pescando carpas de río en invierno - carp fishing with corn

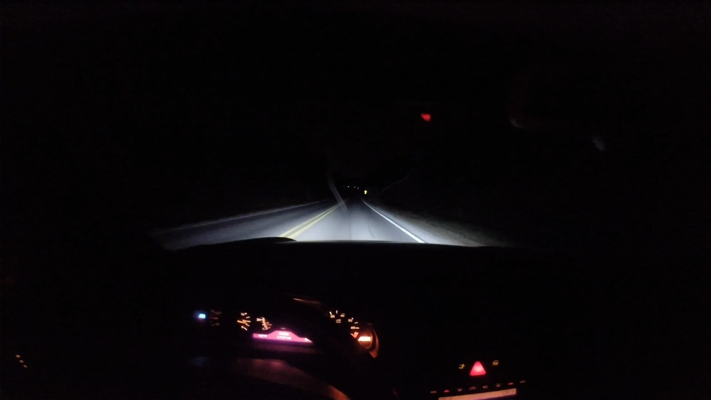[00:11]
Está muy frío, muy muy frío, pero el vicio así es, aquí donde yo pesco, tal vez no se mire, pero acá entro, aquí está una carreterita para la, para el río.
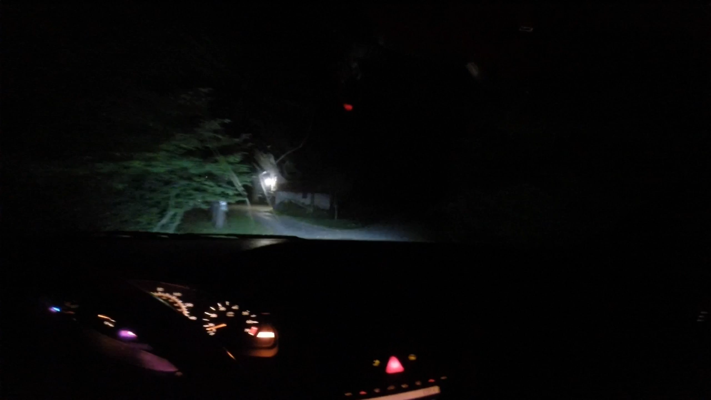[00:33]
Es muy temprano, está oscuro. El sol viene saliendo como a las 7 de la mañana. Vamos a vamos a poner todo, arreglar todo, hacer una fogata para no tener tanto frío. Y ya y ahí ponemos el video, a ver qué, ahí grabamos lo que vayamos agarrando,
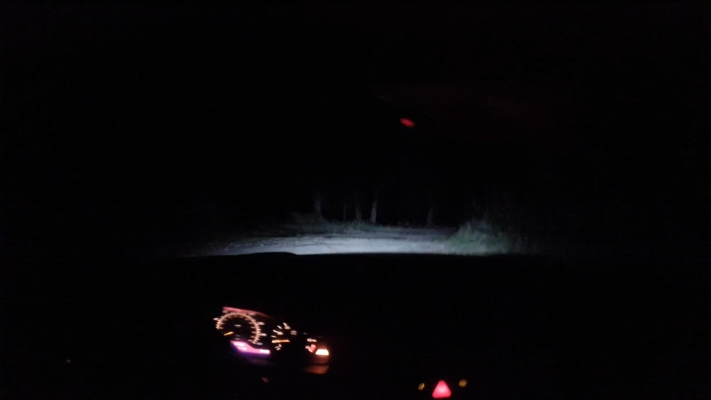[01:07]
a ver si agarramos algo, pero como les digo, está súper frío, pero vamos a ver, ok. Aquí miren, aquí pesco yo siempre. Aquí ya es la orilla del río, ahí está el río, ahí están los árboles, aquí pesco yo siempre, aquí. Bueno, ahí ahí subimos, ¿sale?